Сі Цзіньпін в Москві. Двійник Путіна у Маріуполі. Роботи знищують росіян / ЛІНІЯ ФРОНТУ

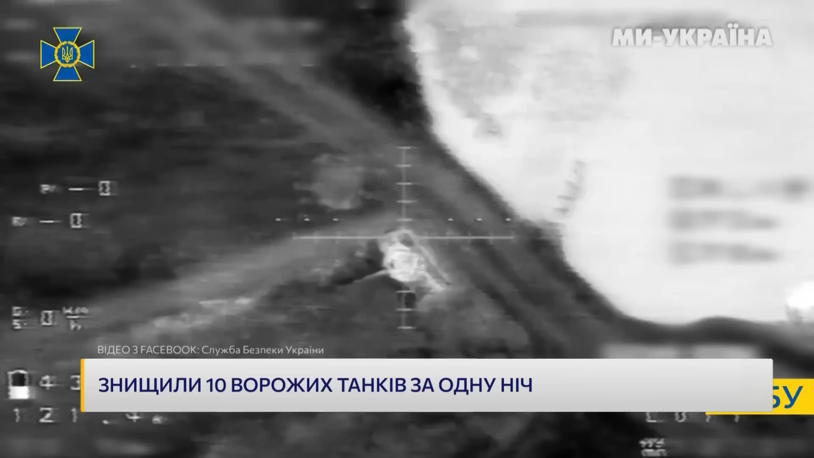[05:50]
Це може бути або міна калібру 82 міліметри, або щось більш спеціалізовано. Єдине, що ми точно бачимо, що це не воги, не гранати для автоматичного гранатомета. Але ефективність ми можемо побачити наочно. 10 танків тільки за одну ніч. І ще один, здається, БТР.